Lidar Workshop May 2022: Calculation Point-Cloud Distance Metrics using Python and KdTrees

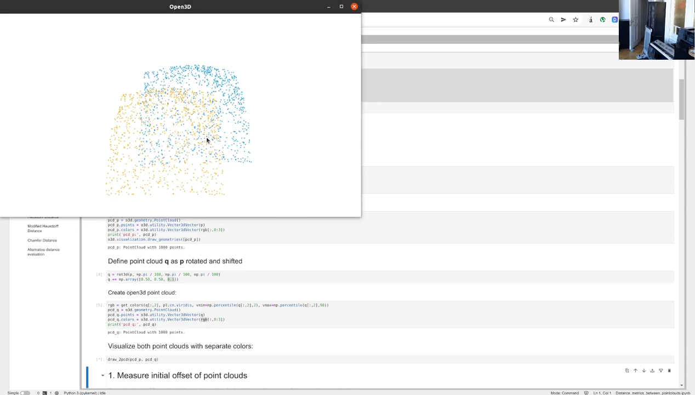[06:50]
So here you see the two point clouds. One is our, the orange one is our initial point cloud. And the blue one is the one that we rotated by a
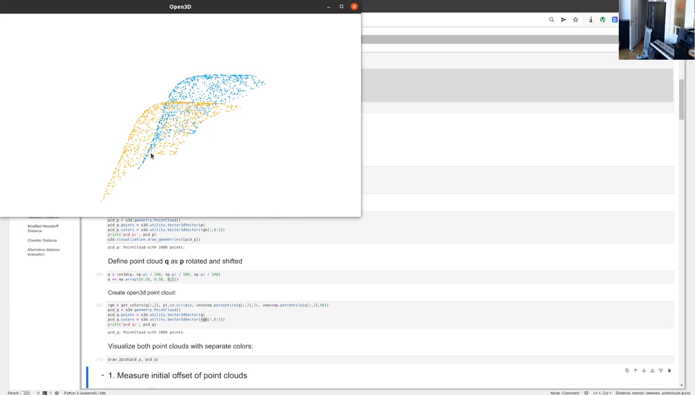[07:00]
small amount and also offset by a small amount. You can, you know, you can visually see the distance between those point clouds.
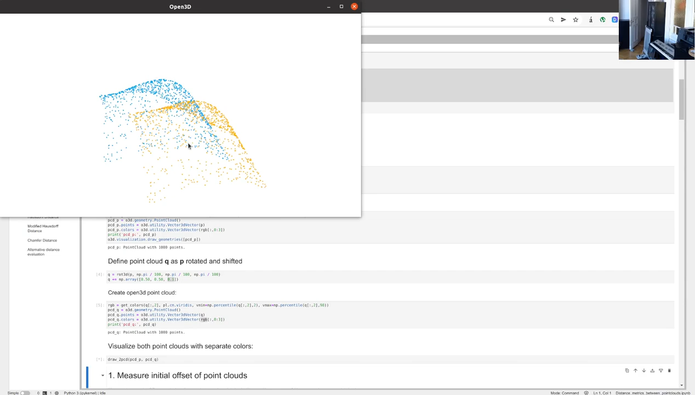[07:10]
And this is what we are going to measure or try to quantify in the, in the next steps.